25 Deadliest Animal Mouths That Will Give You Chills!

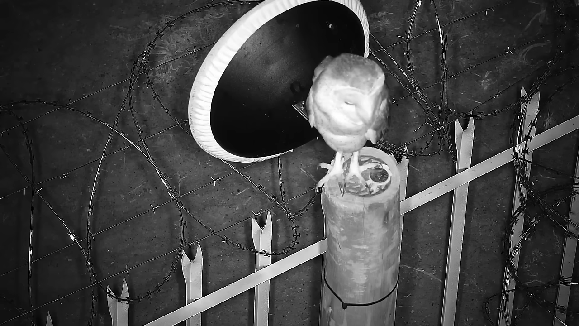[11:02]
Owls can also eat bats. Here, we see an owl calmly presiding over a fence, when all of a sudden, it takes flight and captures a bat. Well, it ate the bat in portions, as it's risky for owls to swallow bats whole. Owls don't have teeth, but they can use their talons and beaks to tear prey apart. Can you believe that there's a case where an owl died because a bat's wing bone poked through its stomach after being swallowed? Poor owl! Crow